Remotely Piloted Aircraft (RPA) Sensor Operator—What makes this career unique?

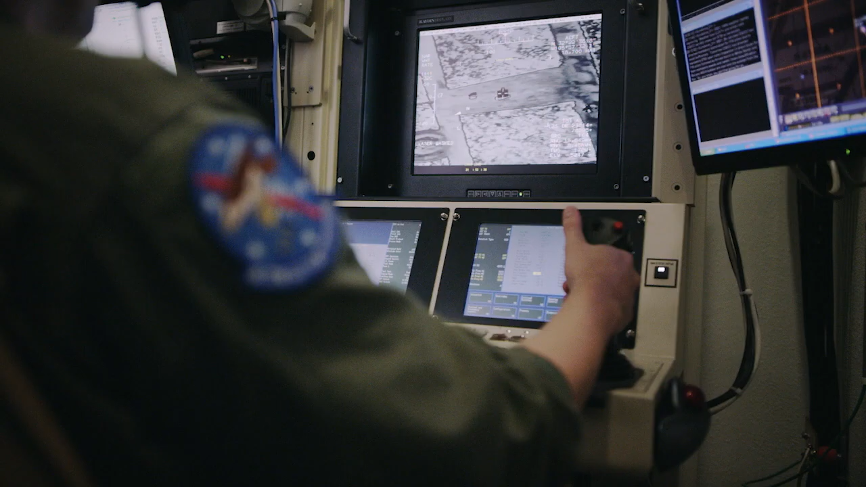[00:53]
They're in charge of the multispectral targeting system and the lasers that we also use for that.
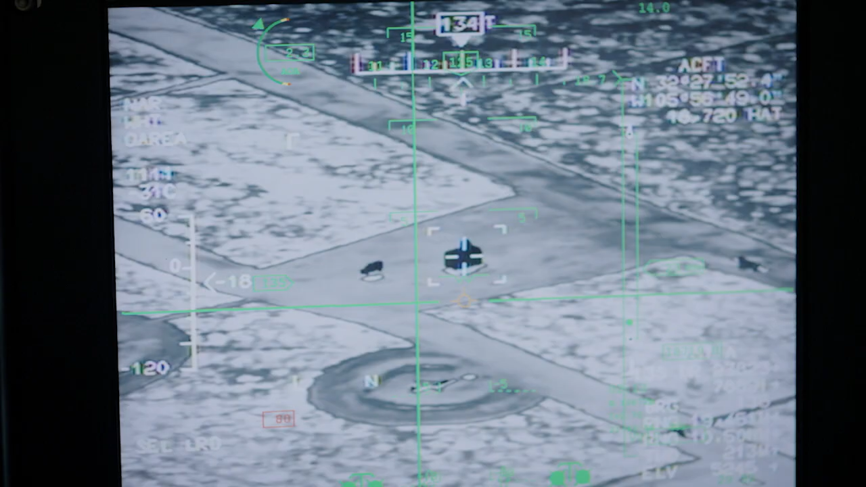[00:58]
Depending on the situation, they might be in charge of developing a search plan in some cases.